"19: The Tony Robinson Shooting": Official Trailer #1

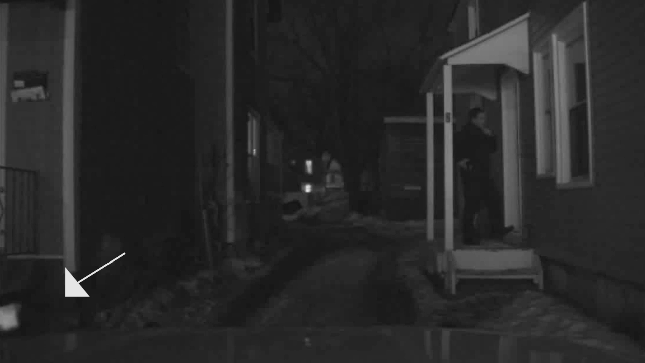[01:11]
You can see that they, that he, three seconds before he...